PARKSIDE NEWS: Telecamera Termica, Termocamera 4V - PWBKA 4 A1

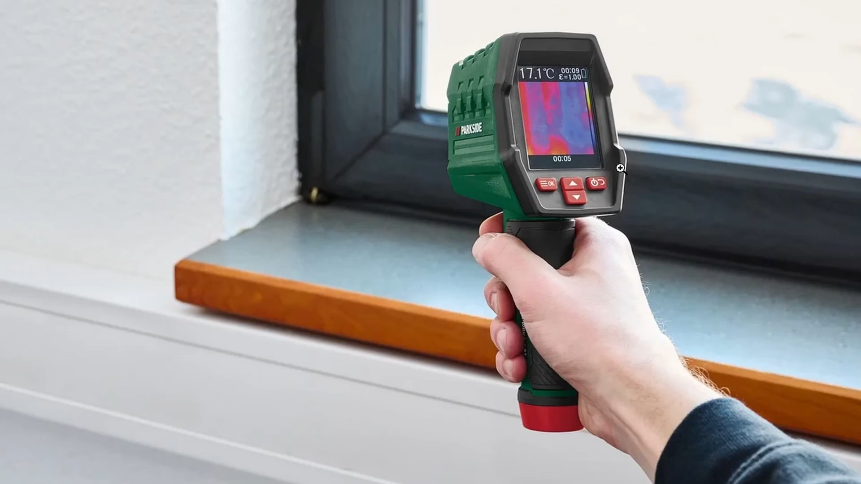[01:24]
On screen: spot 17.1°C
Ci sarà sicuramente la possibilità di selezionare il punto. Ecco qua un altro esempio di utilizzo in un pannello
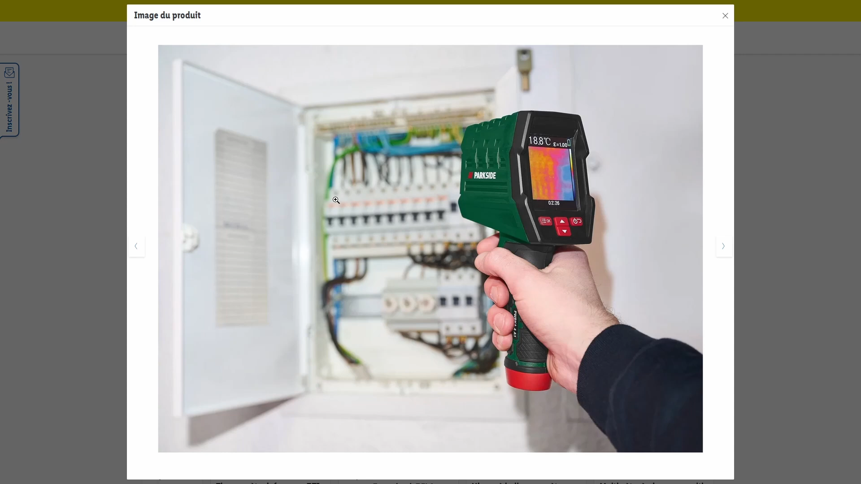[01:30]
elettrico per far vedere i cavi che sono alimentati. Utilizzo su un termosifone, un calorifero.
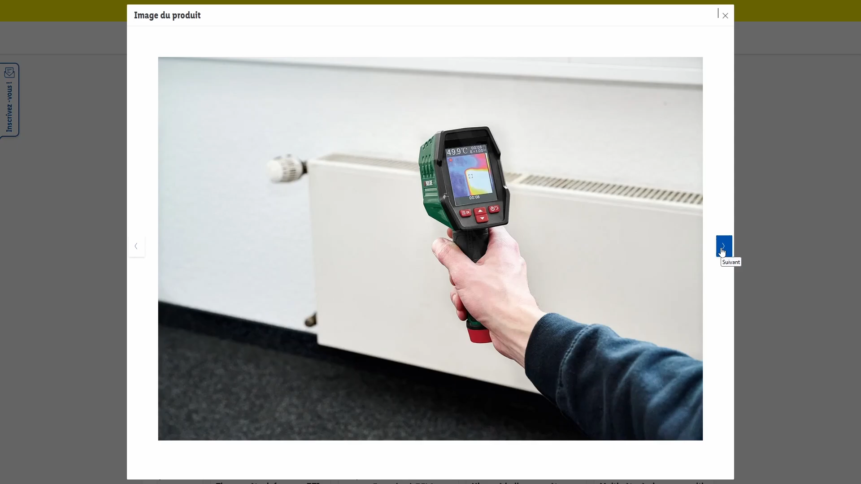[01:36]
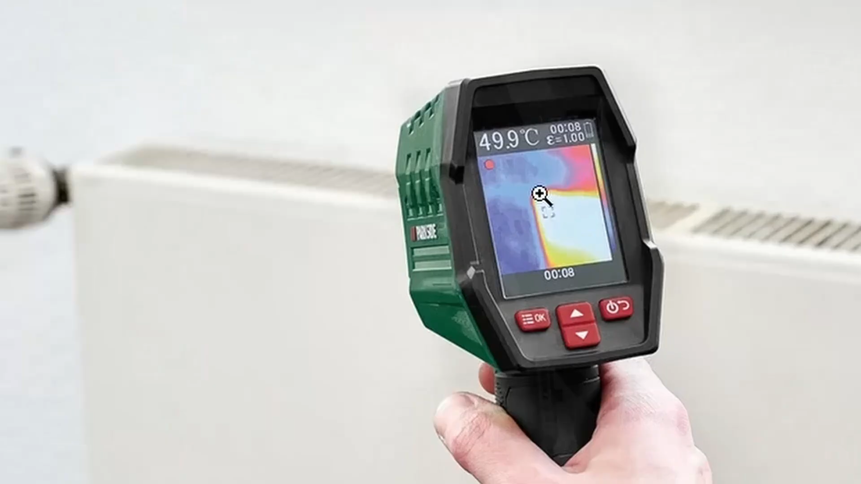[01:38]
On screen: spot 49.9°C
A differenza dell'immagine di prima abbiamo il pallino del REC. Sta registrando sicuramente in una memoria interna. Il tempo, 8 secondi di registrazione. E i gradi che visualizza sicuramente dove c'è questo quadratino qui.